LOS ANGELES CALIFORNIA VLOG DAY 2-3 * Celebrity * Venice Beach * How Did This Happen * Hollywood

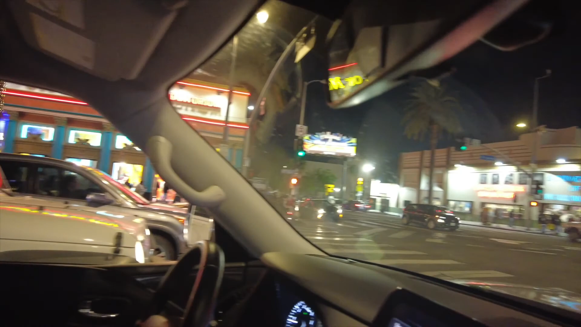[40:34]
Oh, it's packed in here, out here, because you know it's Saturday. And it's spring break. And it's Easter.
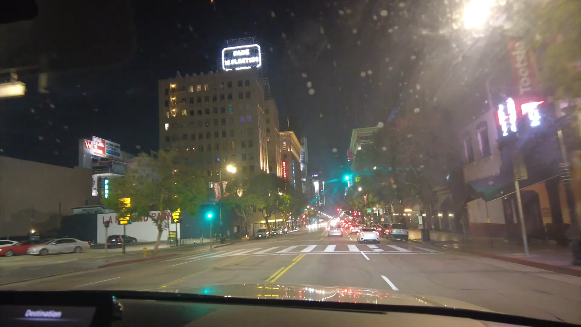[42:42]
Office buildings. It's 60s. That building is historic. Yeah, very historic. Very historic. Jackson 5 probably been in there. Like, yo, damn. I would love to go in there.